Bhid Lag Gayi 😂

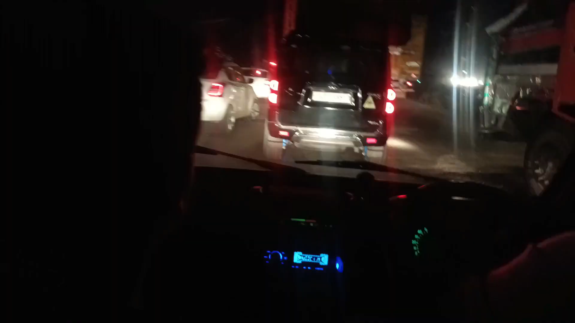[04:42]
तो भाई अभी ये आधे घंटे से ट्रैफिक लग रहा है भाई, बहुत दूर से आ रहे हैं हम ट्रैफिक के अंदर। अरे रुक रे बाबा, तो फाइनली निकल चुके हैं भाई जाम में से,
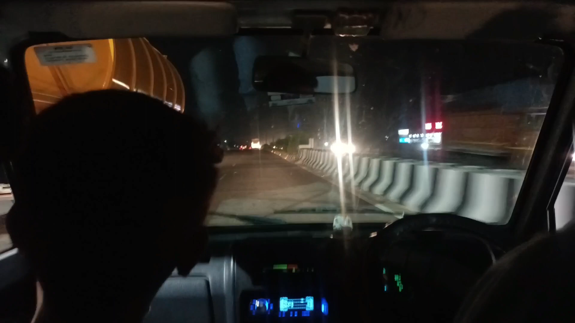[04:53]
अभी बहुत ज़्यादा जो जाम लग रहा था भाई अभी खुल गया जाम, चलो भाई फटाफट से मिलते हैं तुमसे,
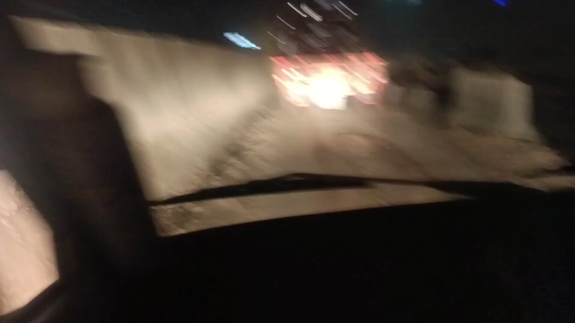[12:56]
गड्ढे देखो यहाँ पे बड़े बड़े, वहाँ कंस्ट्रक्शन चल रहा है ना इधर साइड।